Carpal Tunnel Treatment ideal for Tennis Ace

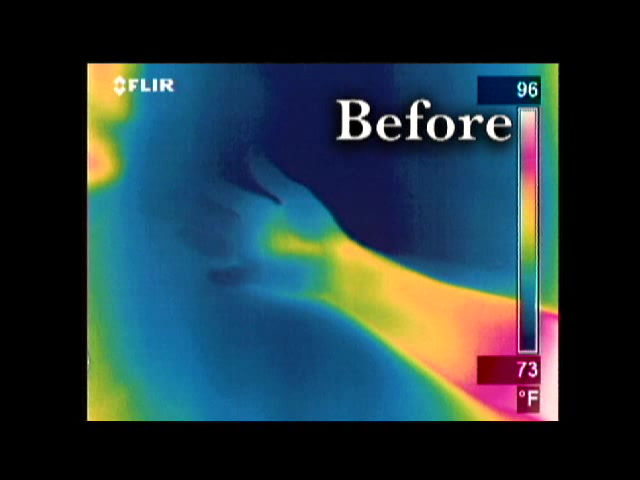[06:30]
On screen: scale top 96°F, scale bottom 73°F
This person suffers from carpal tunnel syndrome. Notice the blue areas. That's where blood circulation is being restricted. Now look at this image of the same hand after using the carpal solution.